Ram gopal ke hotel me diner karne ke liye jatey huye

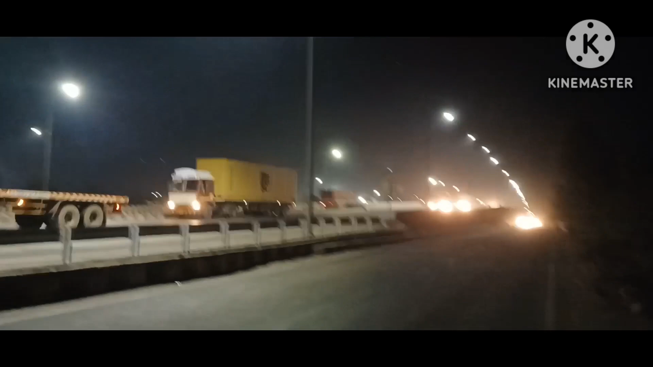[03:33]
आज और हिंदुस्तान पूरा हाईवे पे गाड़ी ही गाड़ी आ रही है, हम लोग सर्विस रोड पकड़ के जा रहे हैं, थोड़ी देर में खाना खाएंगे। और आप लोग भी जिधर भी हो फटाफट सभी ड्राइवर भाई गाड़ी साइड में खड़ा करो, पहले खाना खाओ इसके बाद कुछ काम करो,